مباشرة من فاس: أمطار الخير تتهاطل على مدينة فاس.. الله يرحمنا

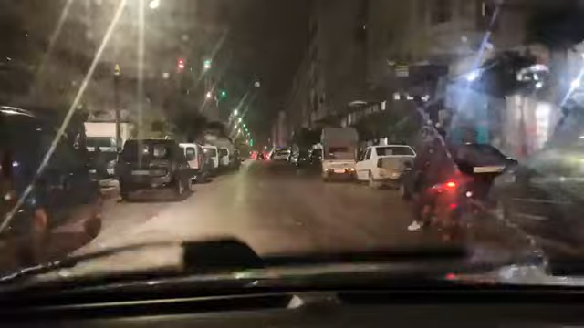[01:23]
كنكون معصب وكنفرح صراحة، كيجيني واحد فرحة والله إلا كنتحدث معكم من القلب، لأن كنشوفوا يعني فصل الشتاء والأمطار تغيب لمدة، فالقلوب ملي كطيح الشتا القلوب كتطمئن ويبات الأمل في النفوس، مرة أخرى يبات الأمل في النفوس. فاللهم لك الحمد ولك الشكر، كثروا من الحمد، بارطاجيو هذا اللايف في إطار نشر الطاقة الإيجابية ونتفائلوا خير، والله يدير شي مسلك ديال الخير للجميع.
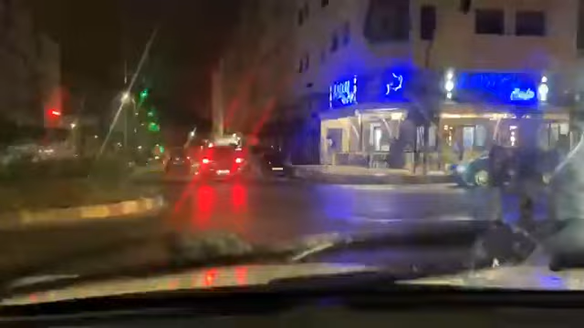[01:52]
إذا المتابعين كما كتشاهدوا غنخليكم مع هذه الأمطار ديال الخير أكيد اللي كتهاطل، الله يدير لي فيها الخير. اللهم لك الحمد والشكر على هذه الأمطار. التعليقات ديالكم ما كيطلعوليش، ما عرفتش واش وصلكم البث المباشر بجودة عالية أم لا. نتمنى أنكم تفاعلوا وتخليوا لي الأجواء في باقي المدن.